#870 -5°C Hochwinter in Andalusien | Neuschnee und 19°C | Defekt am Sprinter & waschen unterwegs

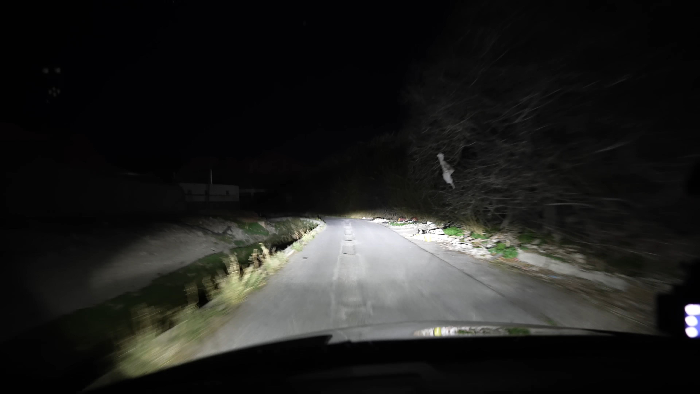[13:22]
Na, wenn das mal gut kommt hier. Das fühlt sich schon wieder so ein bisschen komisch. Alter, Google findet, wir sollen hier links fahren. Ah, was ist denn das? Jetzt kommen wir hier noch auf Schotter. Fast es nicht. Da ist ja mal wieder eine Anfahrt. Ich glaube, Google verarscht uns hier wieder mächtig.
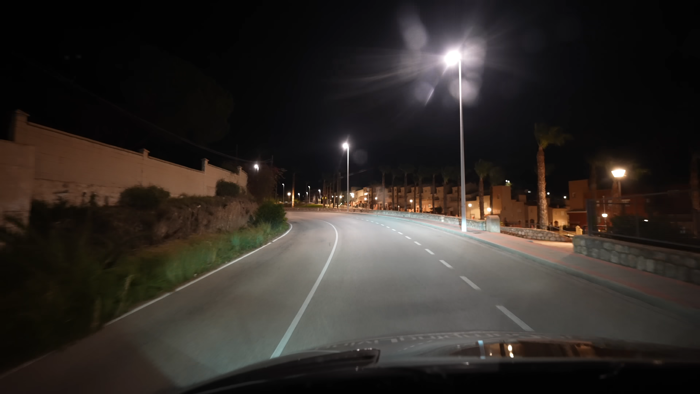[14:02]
Ob sie noch einen anderen Umweg kennen. Jo, neue Anfahrtsroute. Wir sind auch wieder voll zurück im Wohngebiet. Hier soll es rechts gehen. Bergab. Keine Schranke, glaube ich. Ich sehe zumindest keine. Okay. Scharf links ums Eck. Alter, wo enden wir denn heute wieder, ey? Alter Schwede, ich sage es euch. Das war mal eine Anfahrt jetzt. Ganz komische Geschichte.
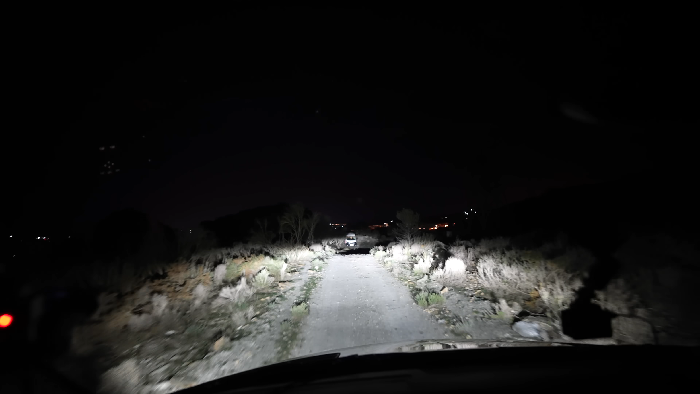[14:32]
Jetzt steht da schon einer. Das glaube ich schon nicht. Jo, da hauen wir ab. Das ist doch nichts. Wir fahren noch mal ein paar Meter zurück. Ich hatte da vorhin im Augenwinkel noch was gesehen. Was vielleicht machbar wäre. Das hier. Das ist ein riesen Parkplatz, ich glaube. Da können wir uns auch hinstellen. Ich habe jetzt auch die Schnauze voll. Wir bleiben hier.